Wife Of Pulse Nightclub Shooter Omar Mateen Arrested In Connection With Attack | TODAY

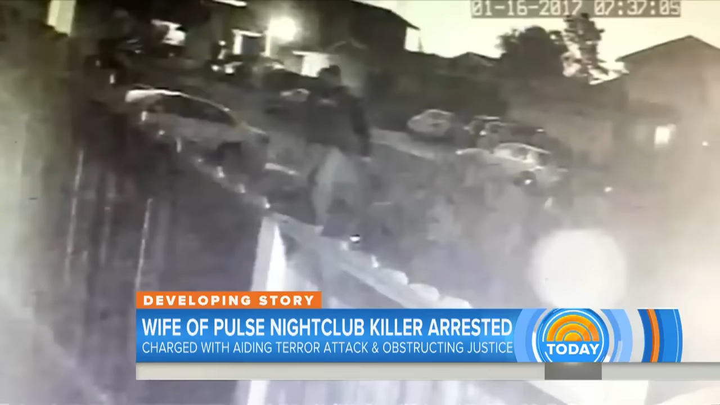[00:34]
This is the first video of the rest of North Salmon, widow of Orlando nightclub shooter Omar Mateen,